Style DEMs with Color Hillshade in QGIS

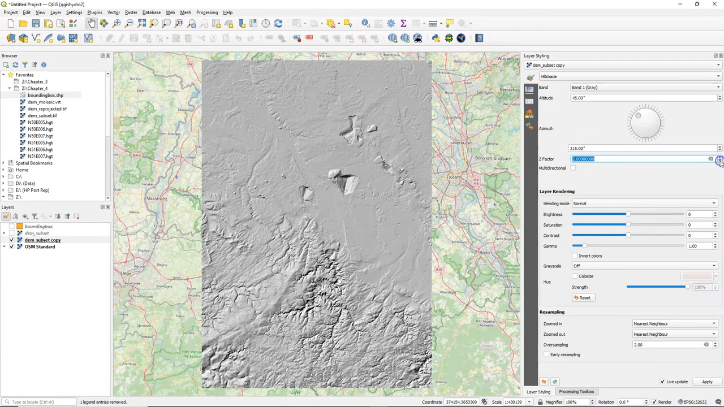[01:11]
Choose hillshade as a renderer and you will see that QGIS will render the hillshades by default with the sunlight from the northwest. With the Z factor you can change the exaggeration of the relief.
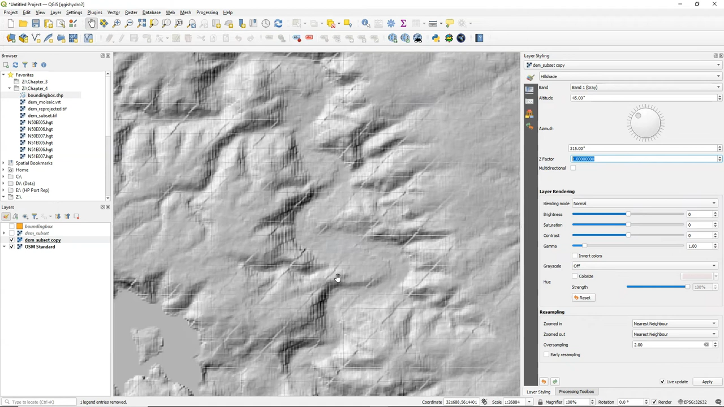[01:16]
If we zoom in, we see that it gets a bit blocky. Therefore we can use the resampling zoomed in and change it to bilinear.
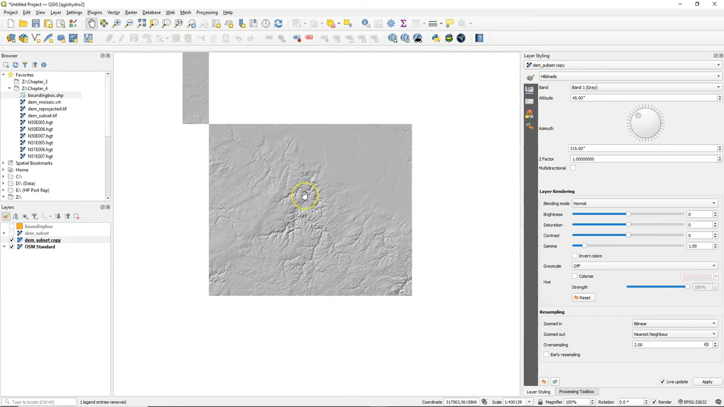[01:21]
Now we switch on the DEM subset. And let's also rename the copy to the hillshade, not to get confused.
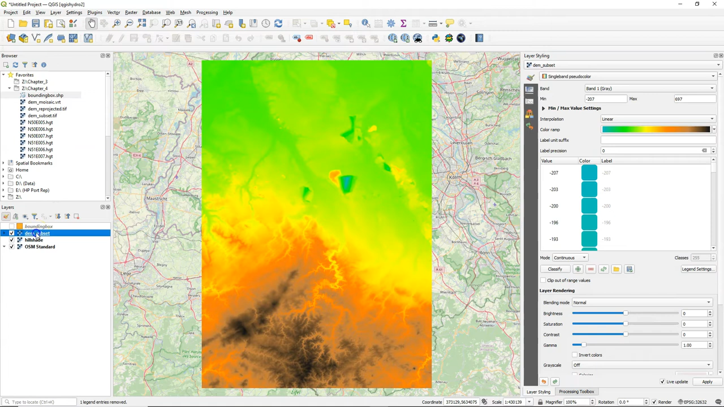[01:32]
With the DEM subset, I change the blending mode to multiply, so the hillshades are added to the colors of the DEM, which give this nice result.
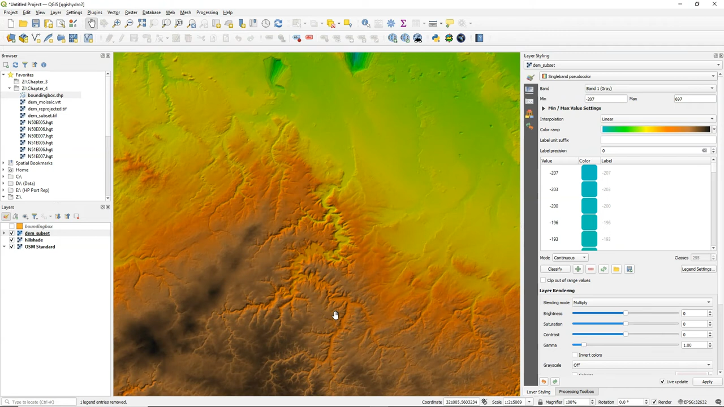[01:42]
So in this video you've learned how to style a DEM and to create a color hillshade.